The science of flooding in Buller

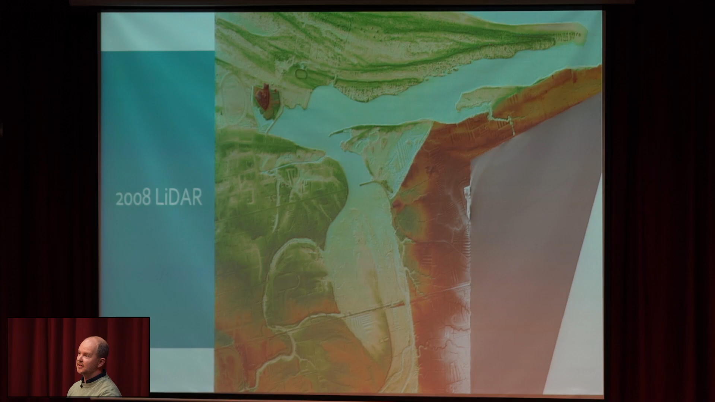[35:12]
So, this is the 2008 LiDAR which, by the way, was really good data and not many areas in New Zealand actually had access to really good LiDAR in 2008. So, Westport was really lucky to have it. But this new LiDAR is not as high resolution but it's got much better
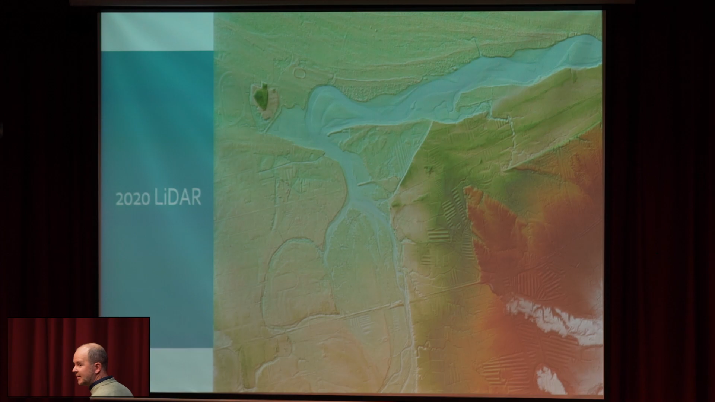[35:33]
coverage and because it was flown at low tide you might be able to see there, does that pointer work? Where are we? We've got those, you can see the build up of the, sorry, see the sandbars and everything because the entire Orawaiti is basically exposed at low tide. So, it's really beautiful data to work with.
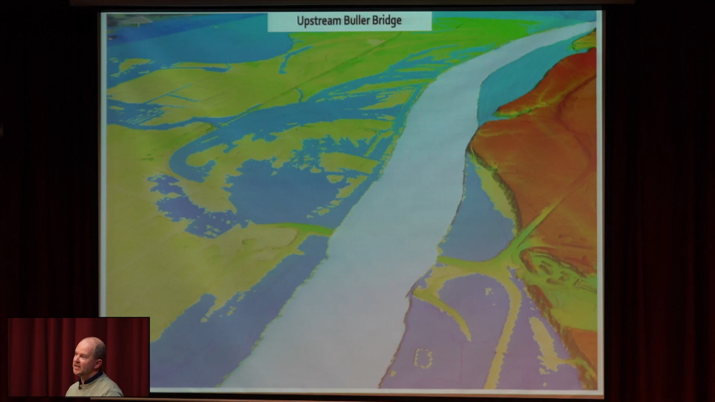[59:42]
so coming out in between around the back and if we get a slightly bigger flood than that over the top of those informal embankments and then potentially heading into town